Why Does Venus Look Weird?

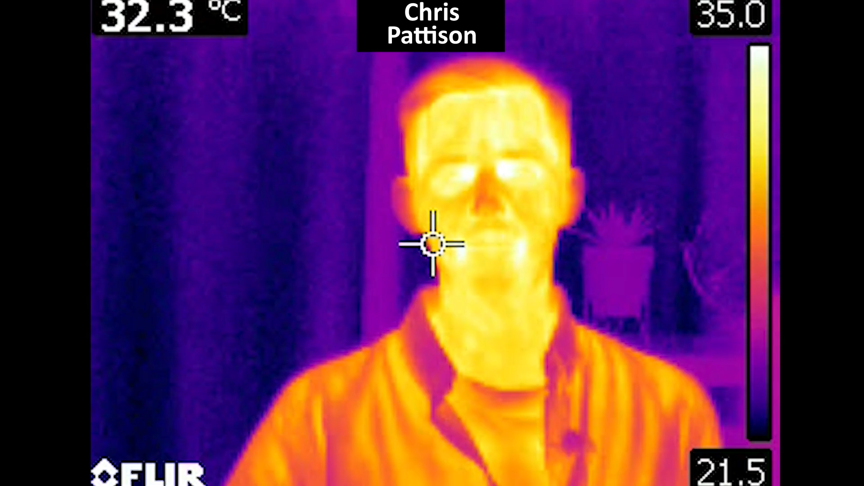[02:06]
On screen: spot 32.3°C
This is like how sometimes we use infrared or heat cameras to look at hot things around us. Using a different type of light can teach us something different that our eyes can't.
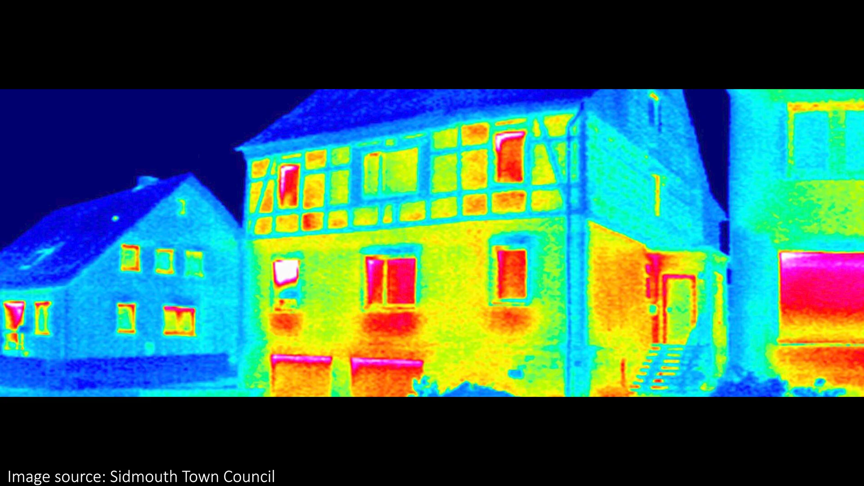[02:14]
Like where heat escapes your house or something like that. You can see it with an infrared camera but a regular camera wouldn't do the trick.